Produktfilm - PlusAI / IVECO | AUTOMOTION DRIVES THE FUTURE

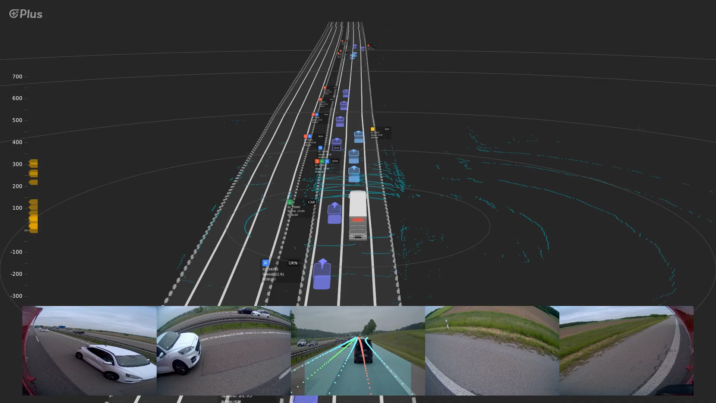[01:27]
Modern AI algorithms are doing millions of calculations as the system processes everything the sensors detect.